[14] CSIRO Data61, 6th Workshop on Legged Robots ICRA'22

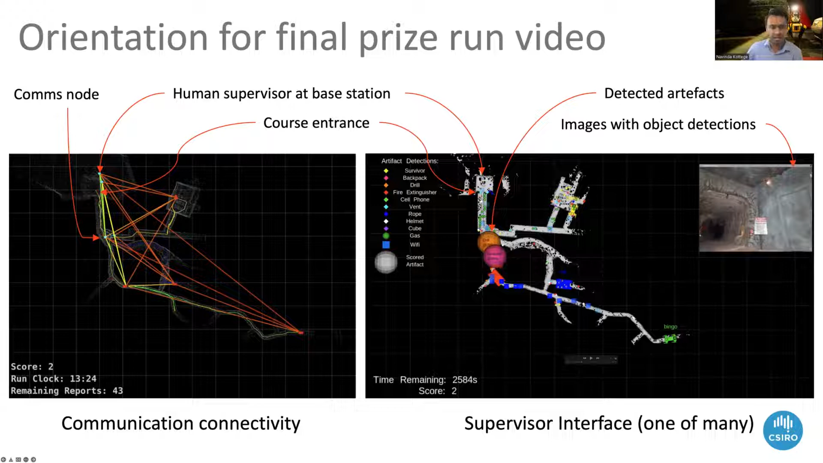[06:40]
again the robots in various colored markers and then you'd have the artifacts that are detected and scored appearing as spheres in different colors and again you'd see the remaining time on the score
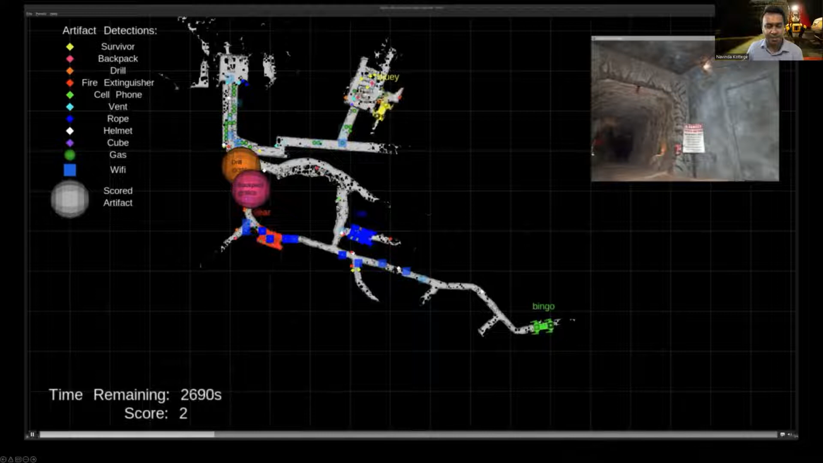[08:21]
tells them uh when to come back to the last known comms location based on time or the remaining battery life uh but in in this case you see bingo uh stopping here in that map and soon you'll see text saying comms uh comms
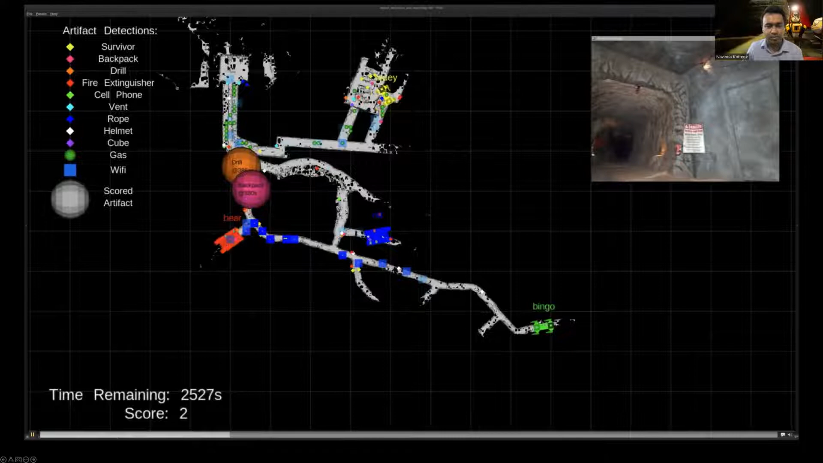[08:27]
lost there you go so as far as the um human supplies is
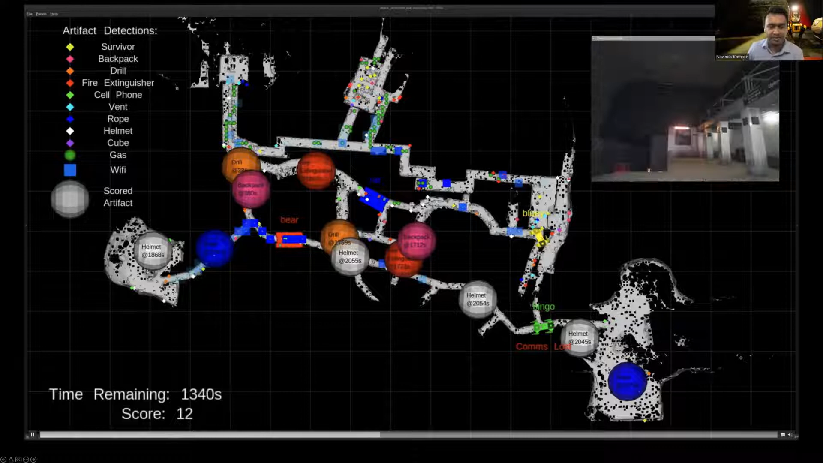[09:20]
of that um of the course uh but only briefly and again back to the comms view so you see here now
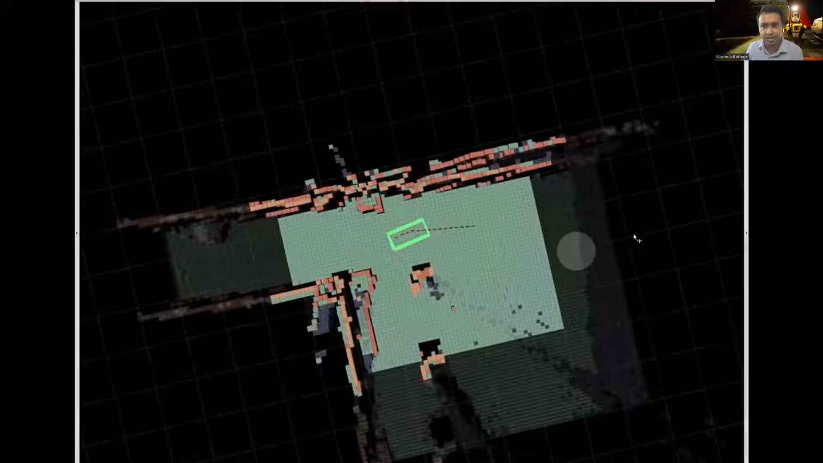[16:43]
and uh you can see uh start playing this so uh you'll see what the robot is doing on the top left
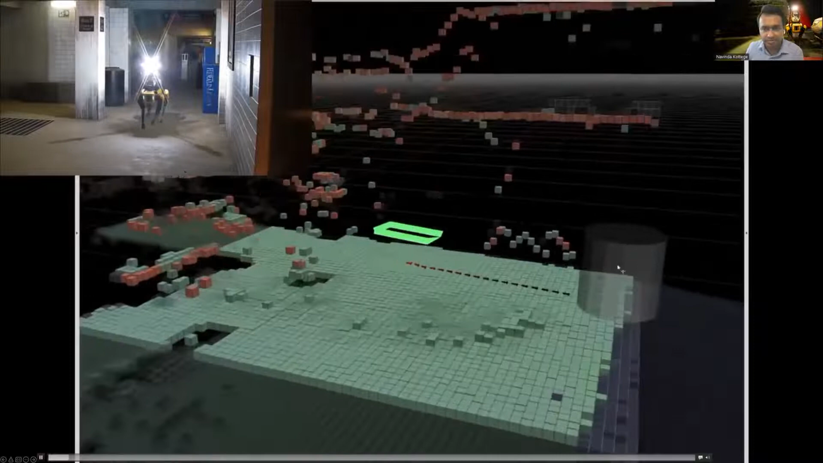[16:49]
hand corner and then the green rectangle is the footprint uh this colored voxelized representation of an
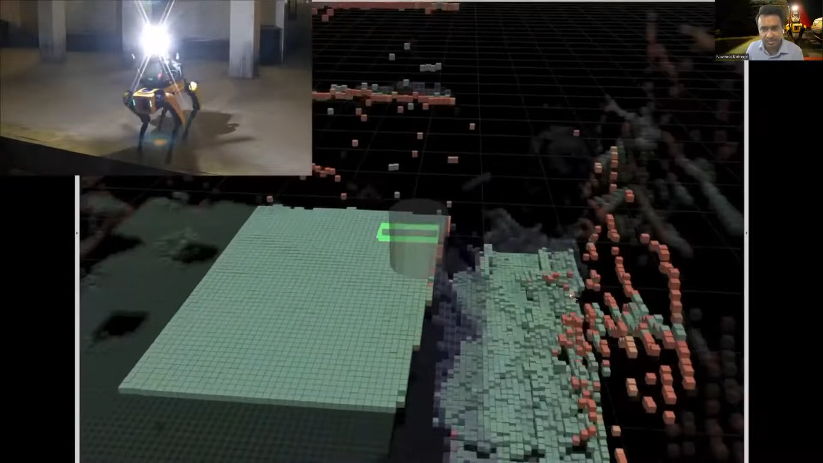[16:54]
environment is the traversability cost map that we use the colors represent the cost for traversing
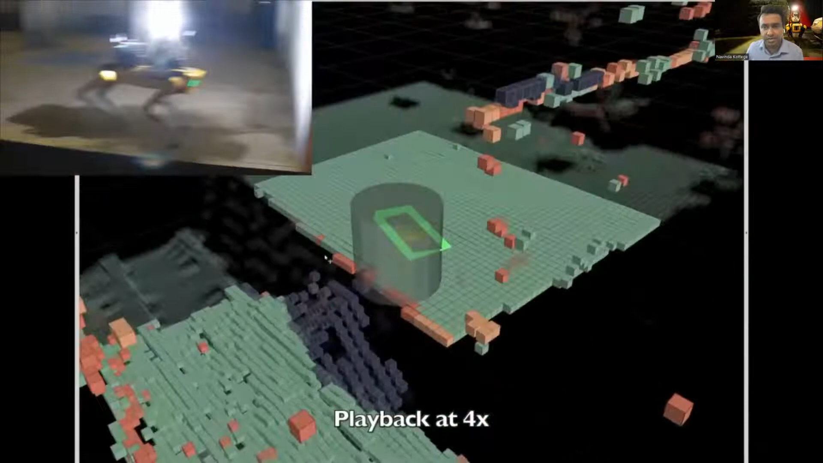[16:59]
so green is traversable pink is fatal and the dark purple areas are what we call virtual surfaces so these are areas where the sensors on the robot haven't seen yet like
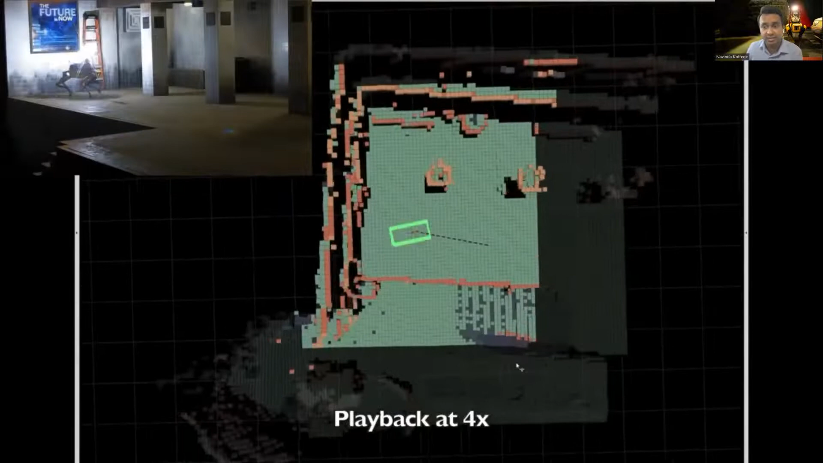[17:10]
negative obstacles or ledge or drop off our system hypothesizes what that unseen surface may look like and as we get more information from the sensors the hypothesis is updated
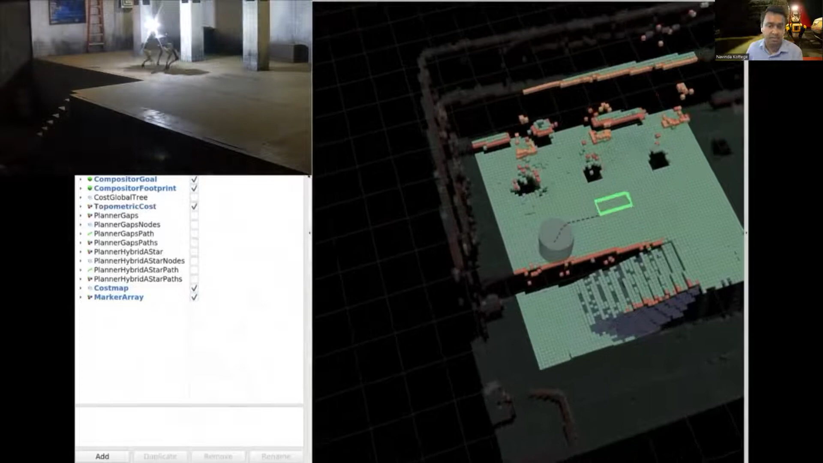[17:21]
and you uh we will switch to another view here this is our cost to go tree
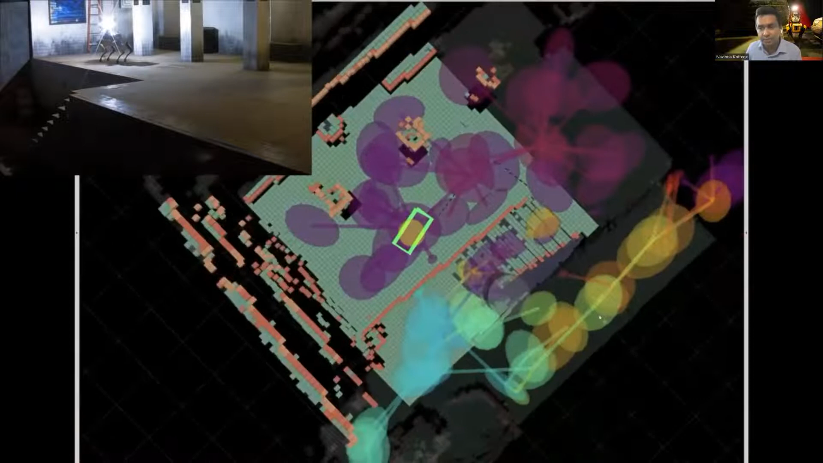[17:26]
it is a graph based representation of where the robot can go from where it is as it travels
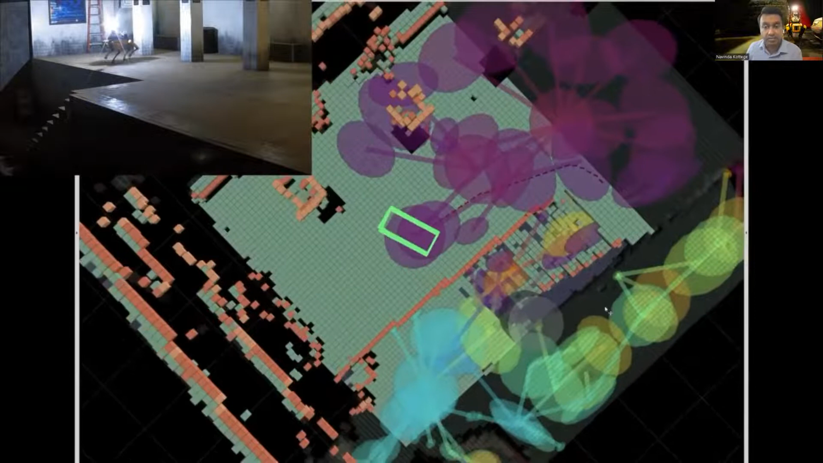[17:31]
to goal position so these graph nodes and edges are colored by traversal cost
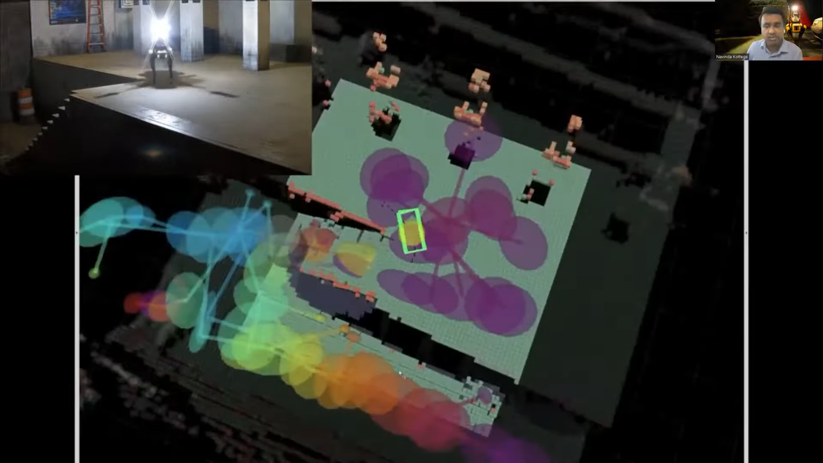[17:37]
you will also see these colors changing as the robot moves and also when it selects a new goal position
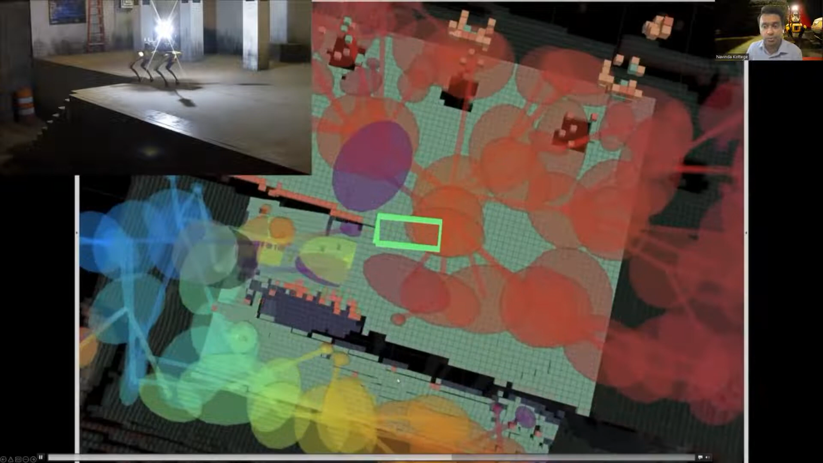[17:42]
to go to and
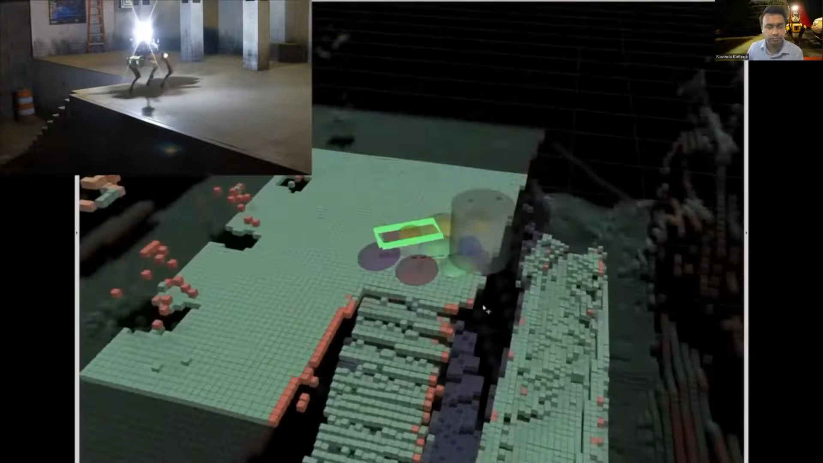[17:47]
this is happening without any any human intervention
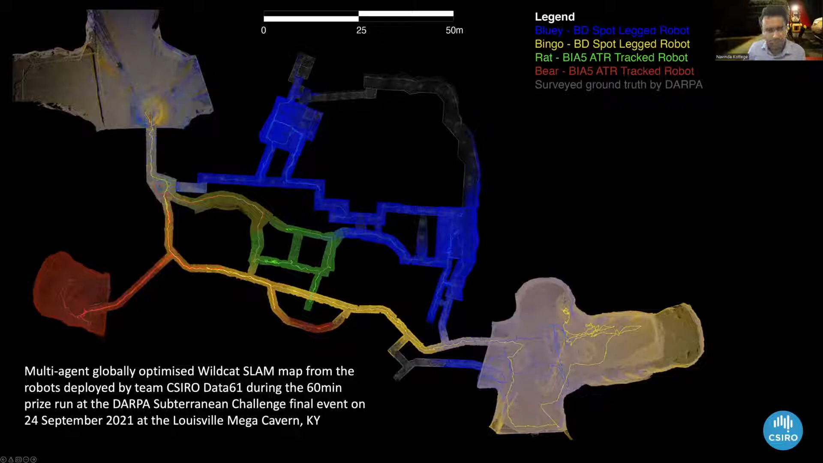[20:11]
the gray points are the uh on the ground truth and as you can see apart from one small segment we had good coverage uh for for most most of the most of the course and you can see the different colors representing the robots which which covered